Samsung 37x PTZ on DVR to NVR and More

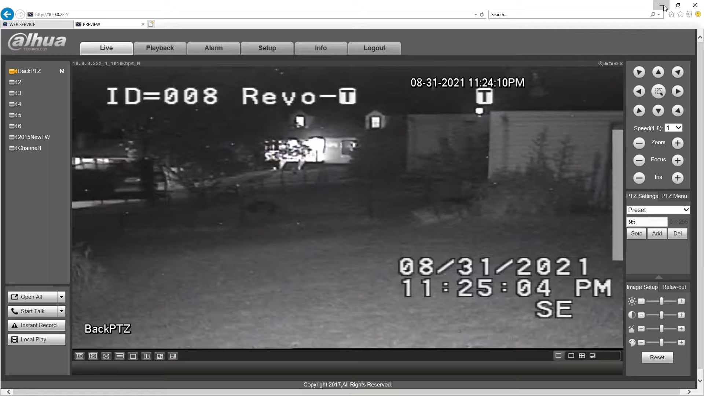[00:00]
Alright, hello everybody and welcome. This is Rebo2Max. I'm doing a video here on the Samsung Auto Tracking Camera. I had somebody ask me about it. I didn't want to show it where it was located, so I've relocated it. And basically I've relocated it into an area that I've got another camera. One of my 850s. So this here is a Samsung.
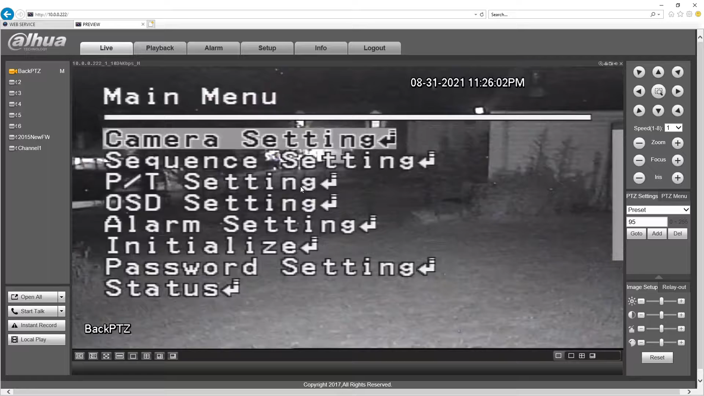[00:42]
Anyway, we get into the menu by going to add a preset on this particular unit. And what we want to look at here is we want to look at the sequence setting for this. In fact, here, let me... I'm not going to be able to exit out of here. Anyway, because the car is going by. But, okay. Stay on track here. We go into this.